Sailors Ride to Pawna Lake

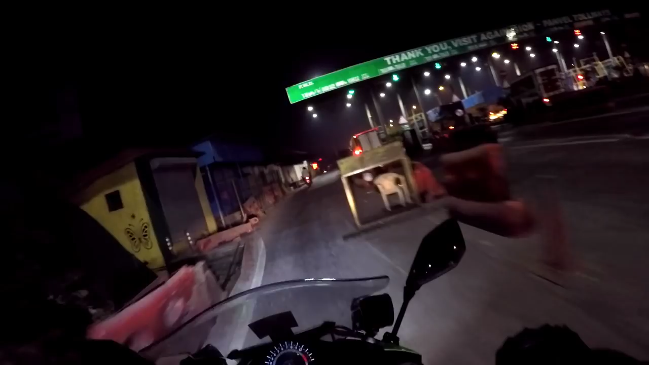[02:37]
और ये देखिए आ गया टोल नाका।
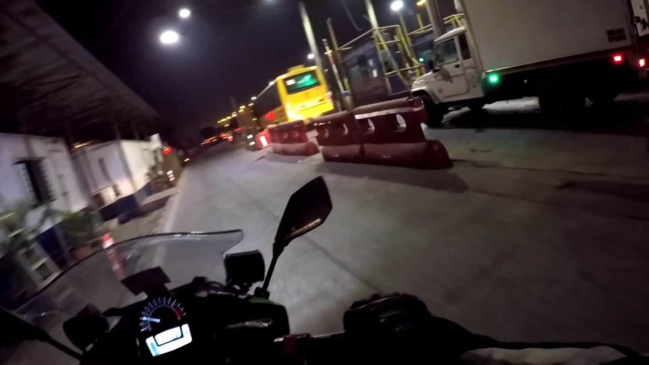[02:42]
राइड का आनंद ले रहे हैं ये लोग। आगे है पनवेल, वहाँ से हमें राइट टर्न लेना है, वहाँ से हम पकड़ेंगे NH4 हाईवे जो कि जाता है पुणे की तरफ,
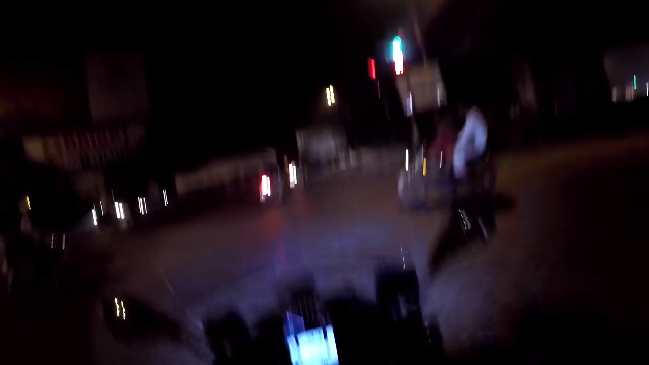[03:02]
बट हम जाएंगे पुणे के जस्ट पहले, वहाँ से हम एक राइट टर्न लेंगे जिससे कि हम पावना लेक पहुँच जाएंगे। अबे प्रांशु, उधर मत जा, ये अंदर वाले रोड पे जाना है, अंदर वाले रोड पे।
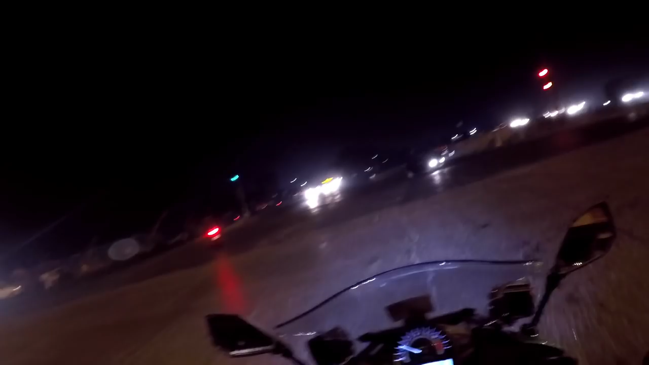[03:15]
अबे उधर मत जा। अबे यार वो गया गलत रोड पे गया वो।